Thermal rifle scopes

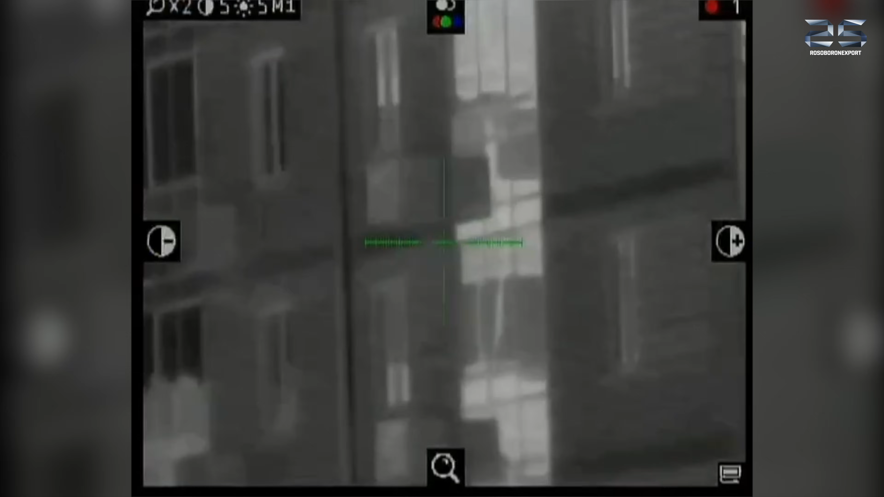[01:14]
The scope provides a wide range of optical magnification from 1.7
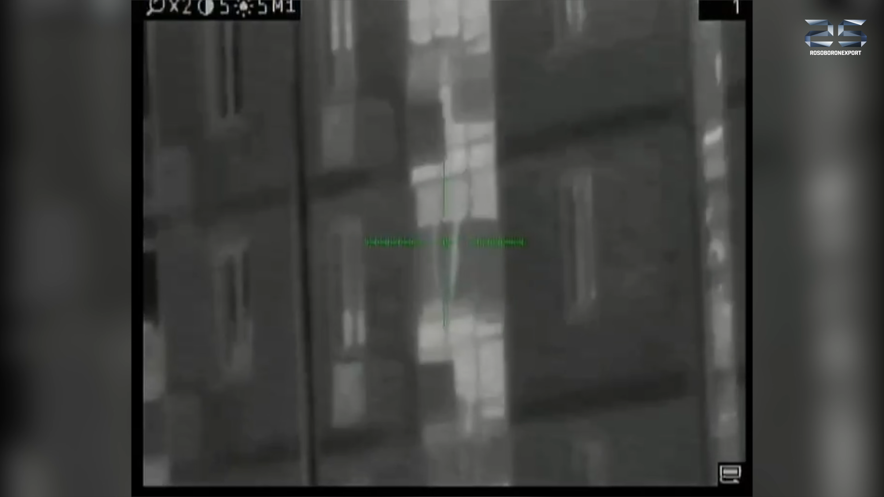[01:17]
magnification to 5.5 magnification, depending on the sensor and lenses configuration.
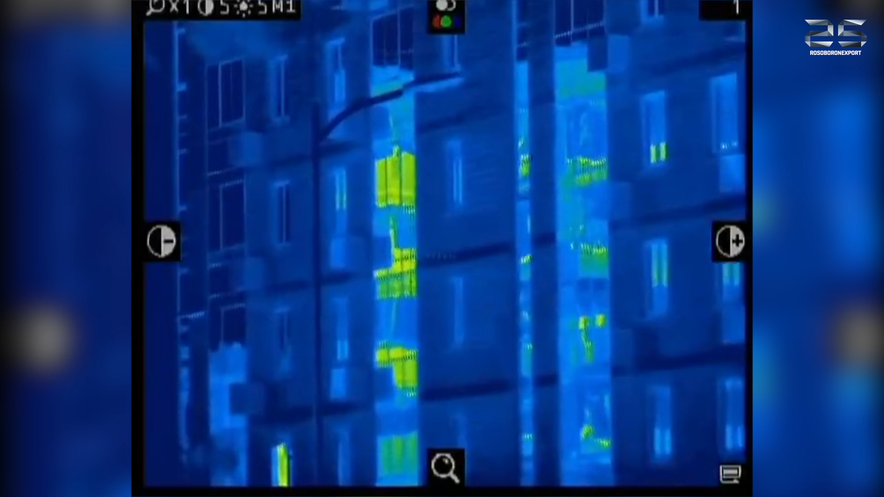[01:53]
where each color corresponds to specific temperature ranges.
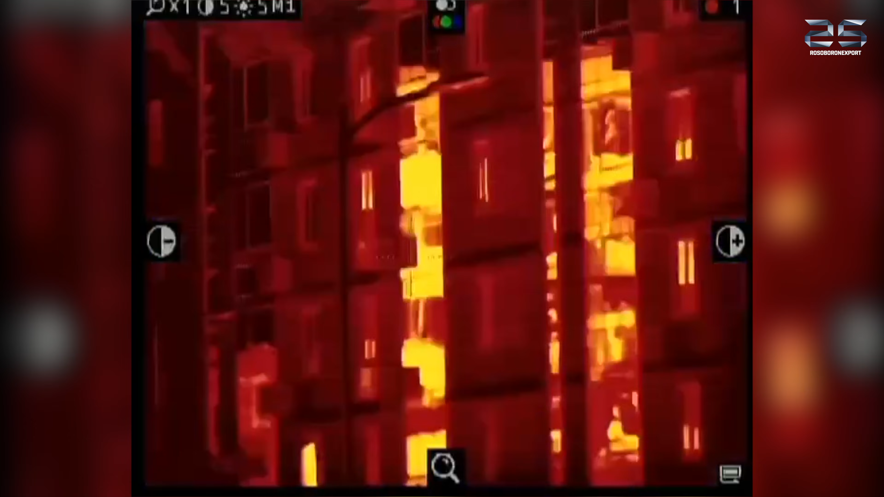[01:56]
For example, humans or animals appear bright white on the thermal display,
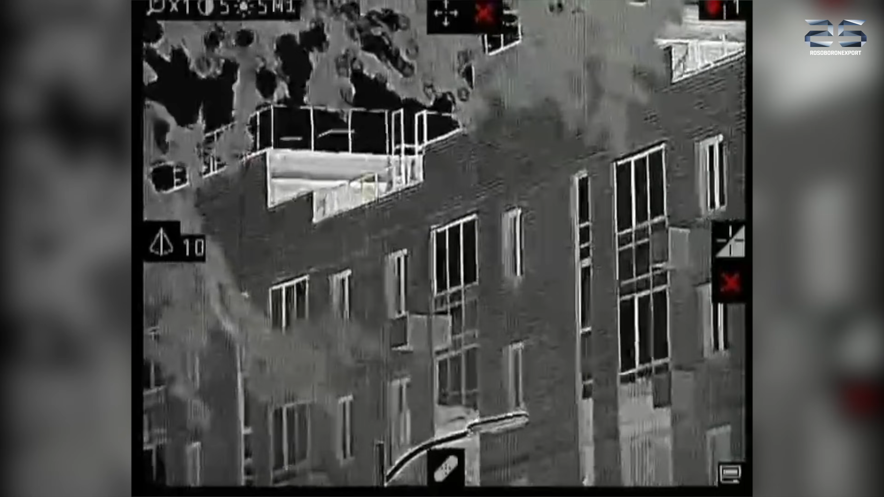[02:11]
You can adjust image brightness and contrast,
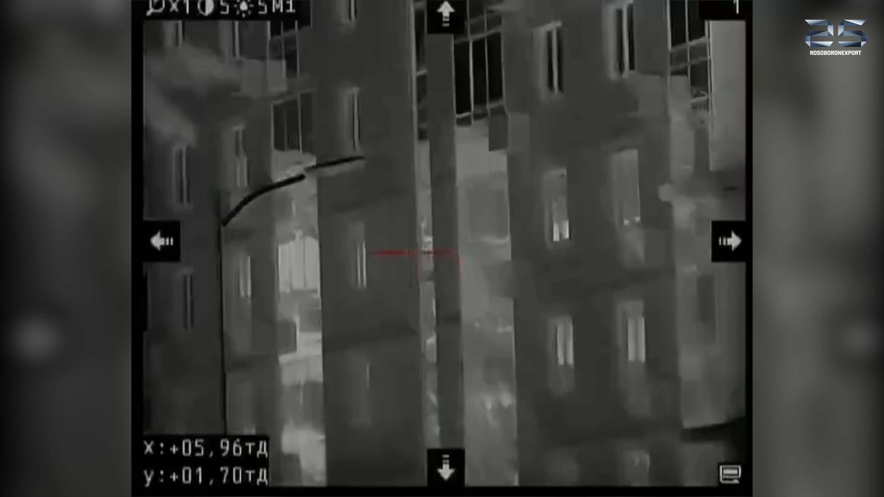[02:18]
and it offers various reticle configurations with the ability to change their color. What's also important is that the scope allows you to save up to four custom preset profiles and switch between them instantly.
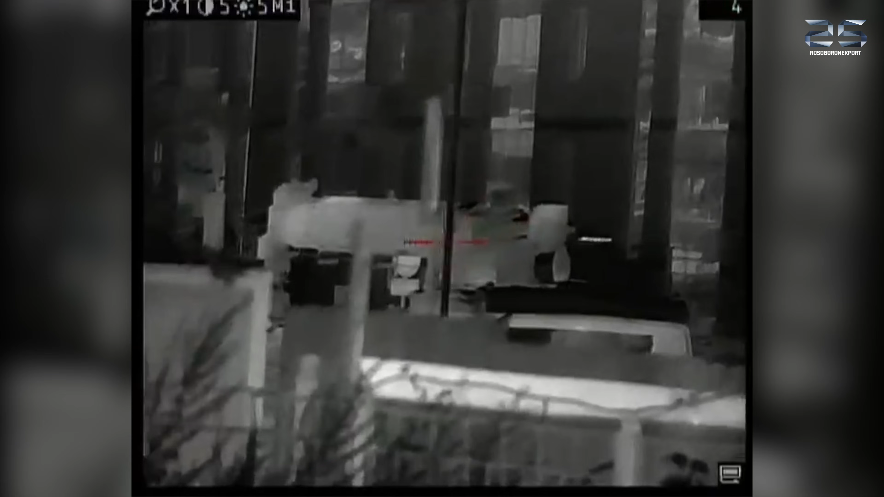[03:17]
The Deimos Thermal Scope is an ideal solution for use on large caliber sniper rifles. Moreover, the device operates almost silently.